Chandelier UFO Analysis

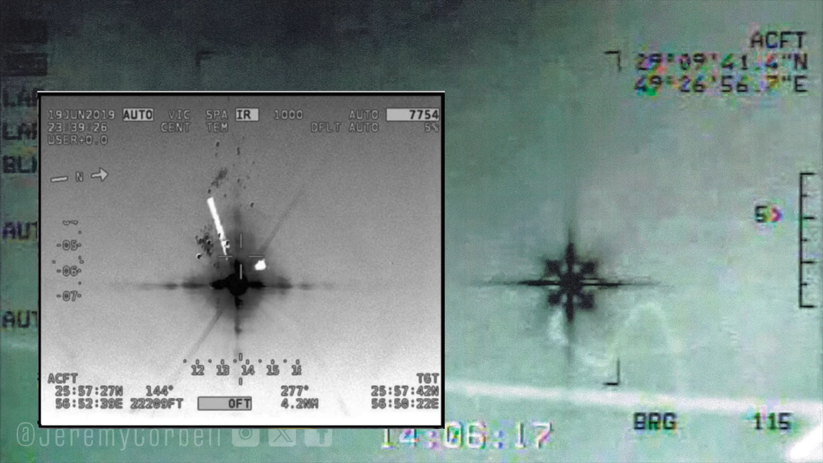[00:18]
When I first saw it, I recognised it looked rather like a diffraction artefact. Bright lights or heat sources often have a star-shaped diffraction pattern around them. This can vary a lot by camera, lighting conditions and the settings,
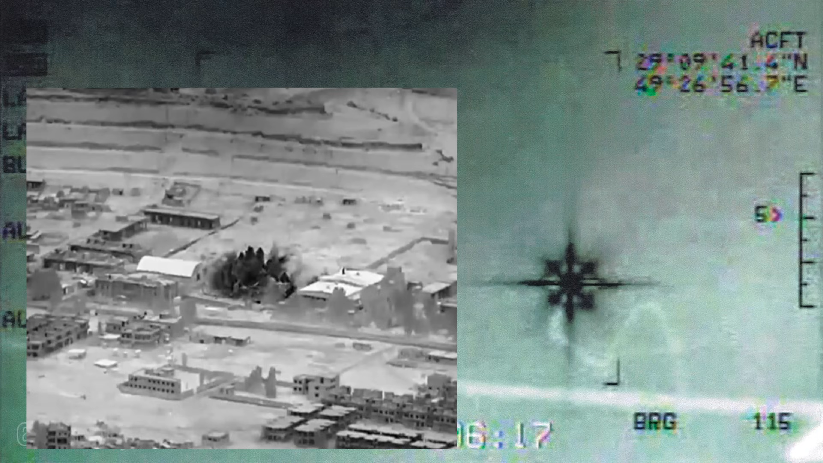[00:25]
but generally depends on the shape of the aperture and the configuration of support vanes in a compound mirror telescope.
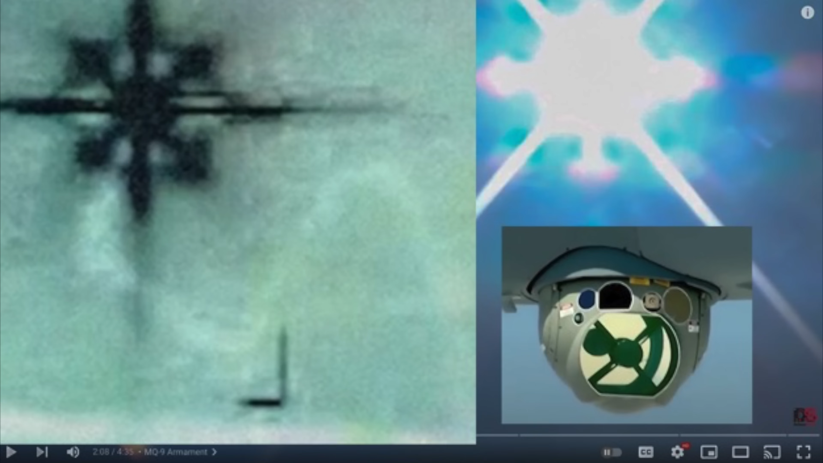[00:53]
We also see from the lens flare that it has a square or diamond-shaped aperture, which is probably related.
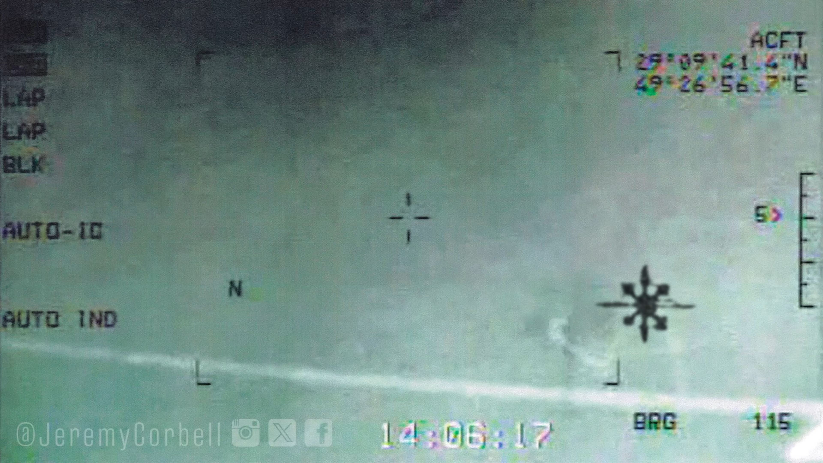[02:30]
Perspective compression makes the smoke trail look more dramatic than it actually was, and this could also give the illusion that the object is just moving up, down, left and right when it's really flying away at high speed along a slightly irregular path. Again, hard to say without the video. But from this photo matching the diffraction pattern of the MTSB camera, there's really no reason to suspect that this is the actual shape of the craft, or that it's non-human technology.
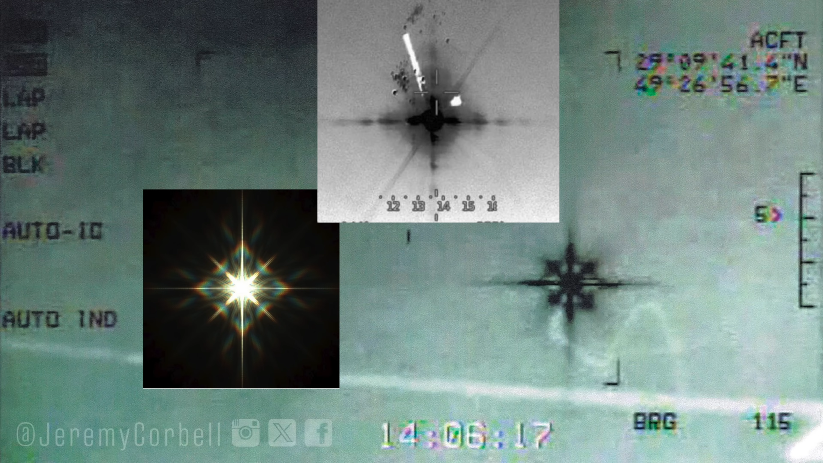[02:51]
Cool story, but as in so many cases, the physical evidence points towards the mundane.